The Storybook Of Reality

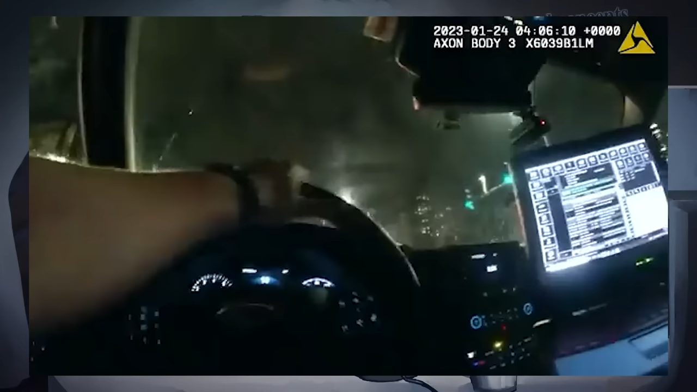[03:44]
the left-wing story a video clip went viral of a seattle police officer responding to an emergency call he was speeding to the scene doing 74 miles in a 25 mile per hour area which cops are allowed to do but he didn't have his lights or his siren on failing to alert himself to everyone else on the road just like last time this is footage of a death so